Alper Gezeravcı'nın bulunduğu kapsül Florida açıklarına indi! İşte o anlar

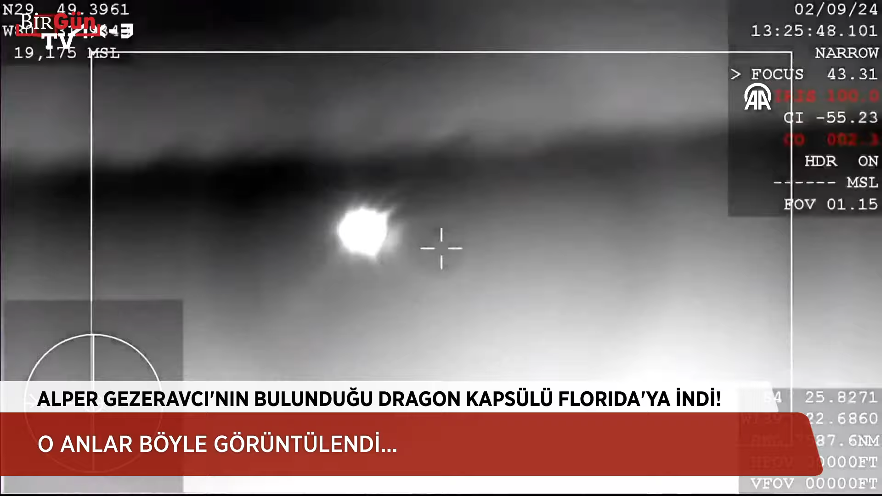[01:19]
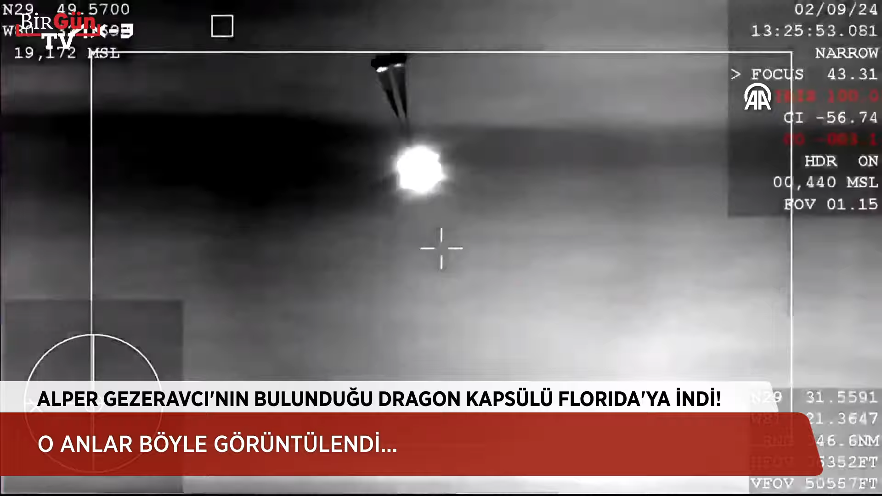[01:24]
And there you can see the drogue parachutes have deployed. And a cool view from the capsule itself.
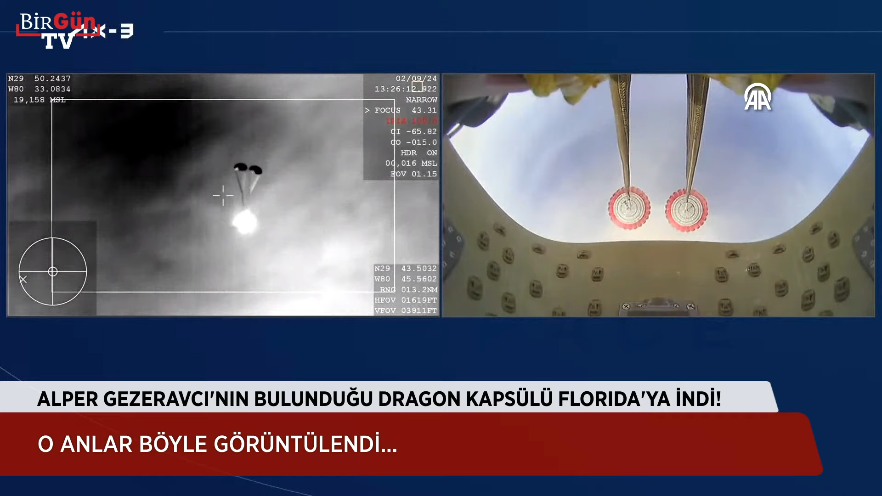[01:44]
And excellent callouts there. You see the same marker. And we do have visual confirmation that the drogues have deployed. Now, just waiting for the four main parachutes to deploy as well. And there you can see on your screen, four mains have deployed.
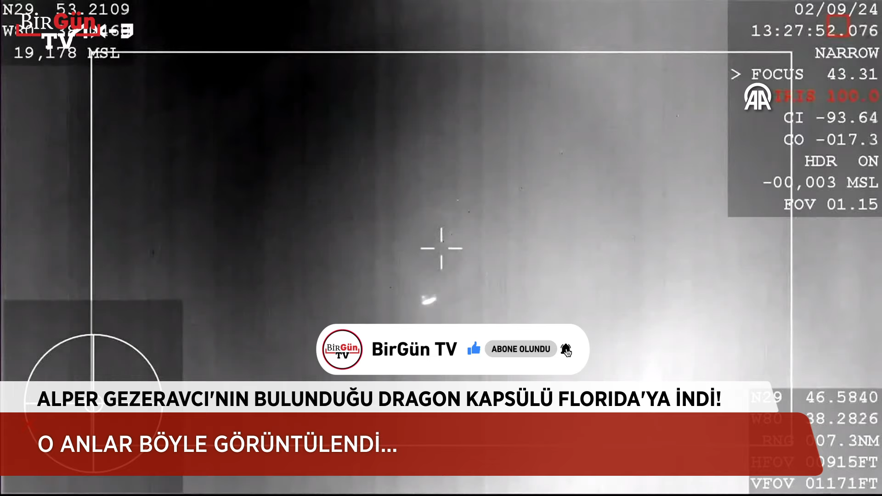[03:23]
And what you're hearing is callouts of the ground and the crew on board
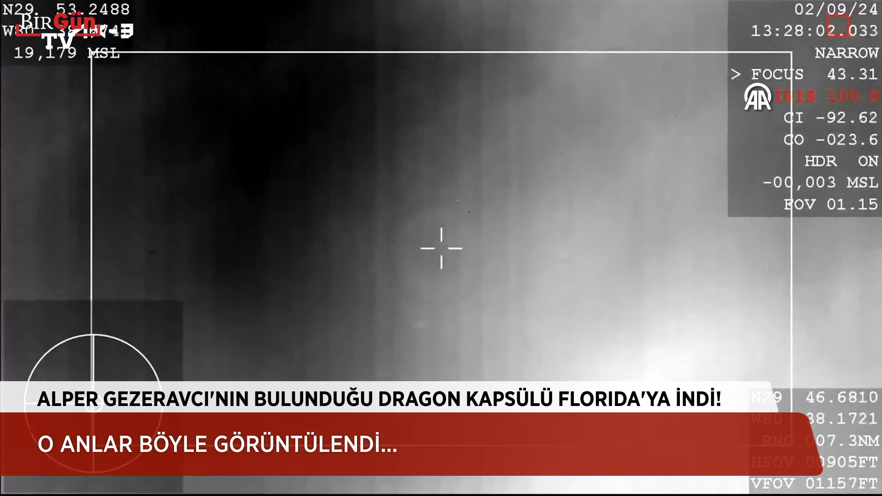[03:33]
monitoring the altitude of the vehicle and the crew as they're making their way back down to Earth. 600 meters. 600.
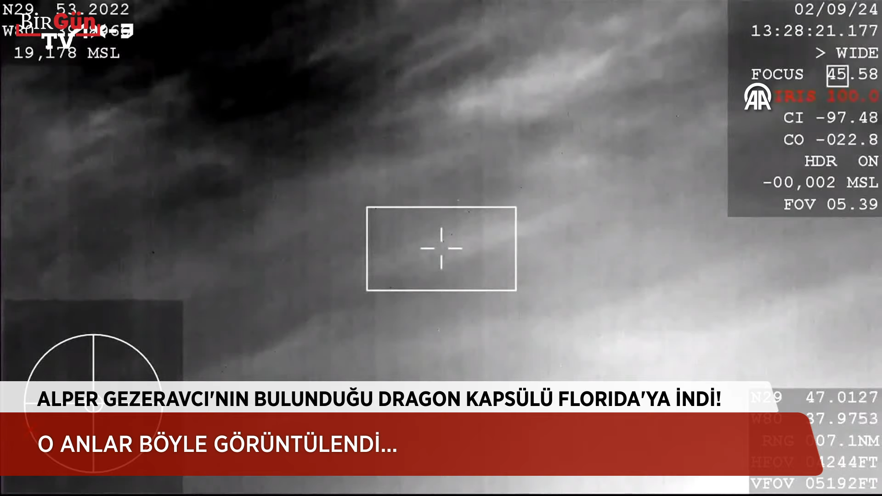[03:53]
And we're just a couple minutes away from splashdown. Landing in water is simpler, therefore more reliable than landing on land.